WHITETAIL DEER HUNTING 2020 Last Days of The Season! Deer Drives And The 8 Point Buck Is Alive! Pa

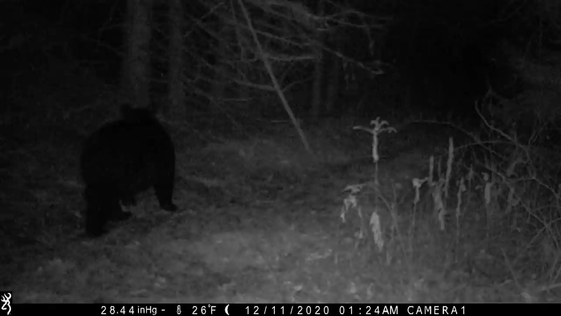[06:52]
This looks like there's a single big one. Because Luke, about a mile and a half away, about 2 miles away, saw a big single black bear, which is odd because normally we don't see a lot of black bear during rifle season here.